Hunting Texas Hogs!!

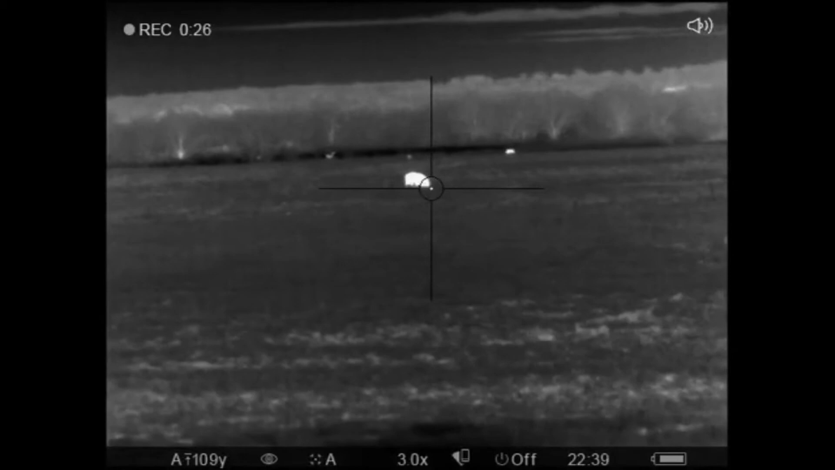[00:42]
Good shot. Down. Oh, baby, yeah.
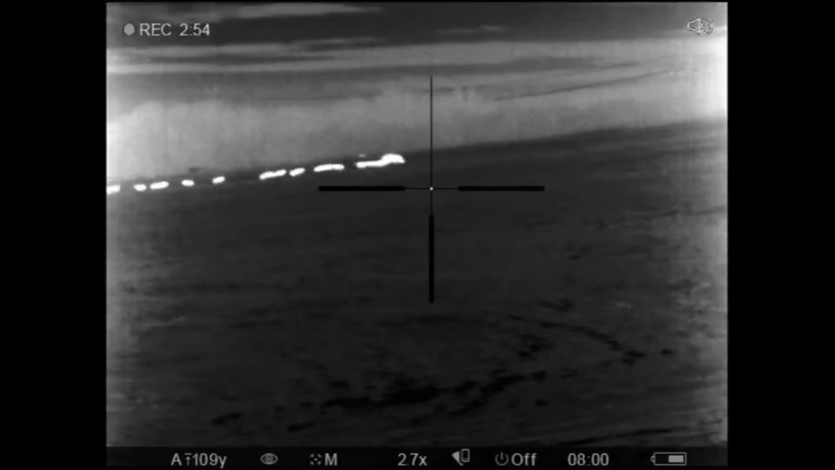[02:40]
They're further than them other ones. They were all little bitty babies. There's a bunch.
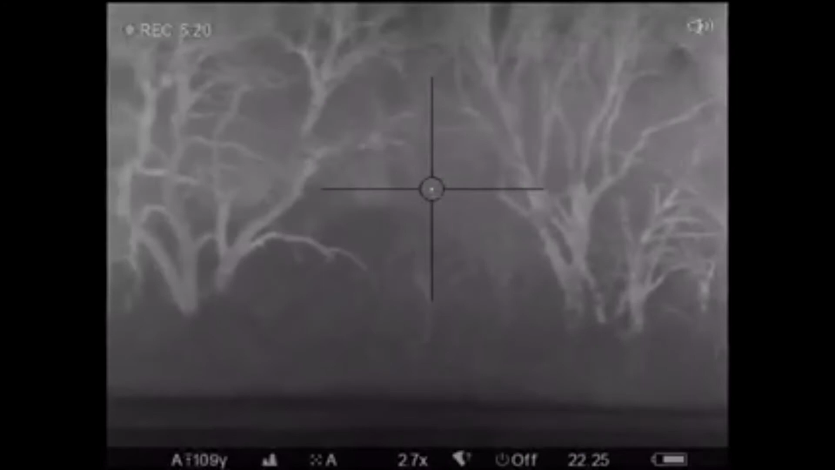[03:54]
Where'd he go? He's running over that. You want me to shoot him?
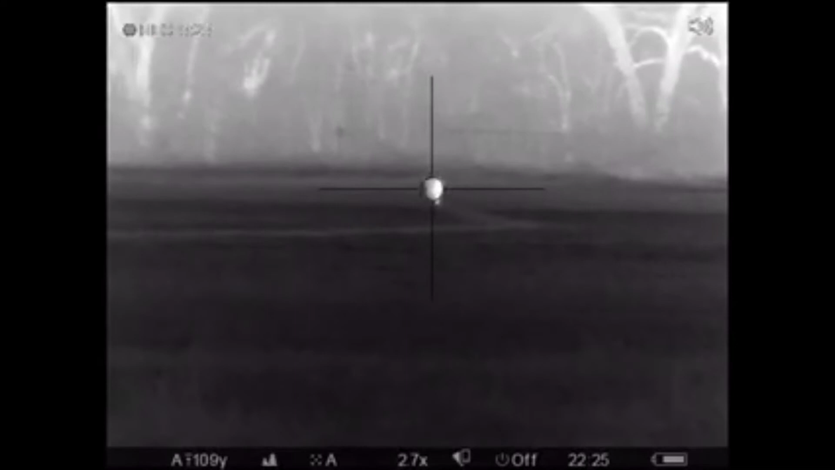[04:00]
Yeah, you do the countdown. I want to hit him in the ass.
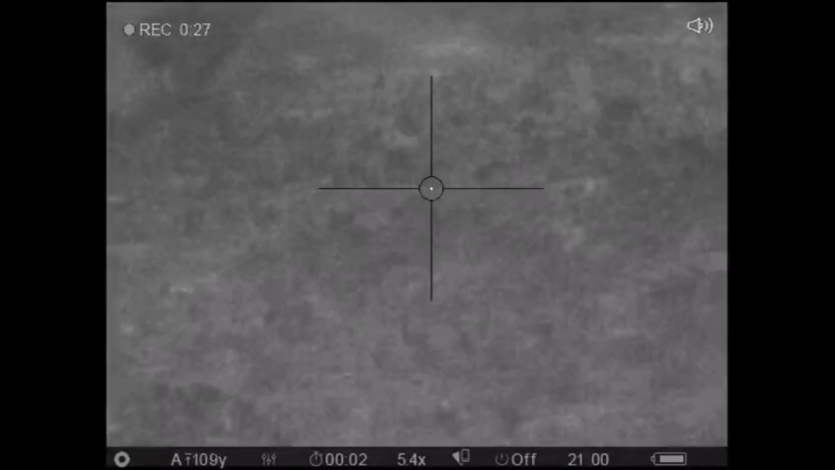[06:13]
out there. Oh wait, never mind. It lagged or something. Shoot it. Dead.